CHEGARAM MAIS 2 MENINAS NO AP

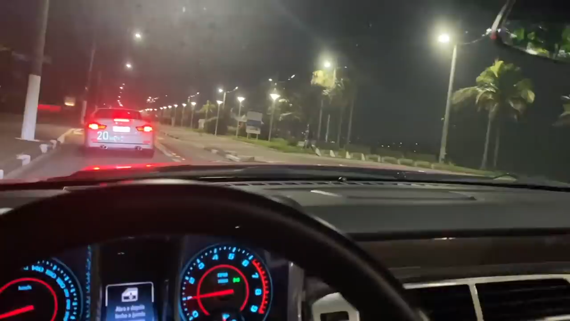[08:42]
E essa BMZona aí na frente Conversível Tá chamando, hein Ó É a 428i Ó Tá fazendo barulho Será que eu ponho escapamento No Camaro?
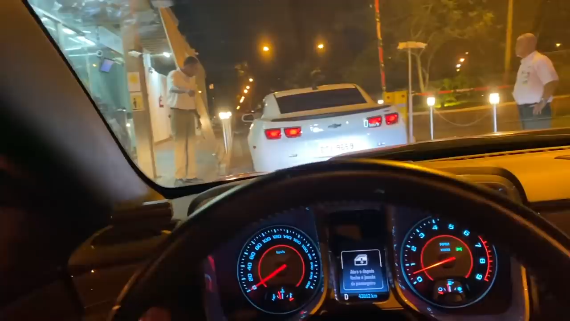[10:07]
Tamo entrando aí É meio burocrático Entrar aqui, hein, galera
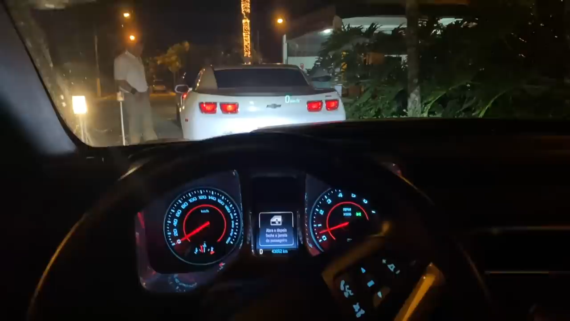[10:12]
Meio burocrático mesmo, hein Acho que ele pediu o documento do carro Os caras falam que o rosa de branco Quando alguém fala, mano O carro rosa tá comigo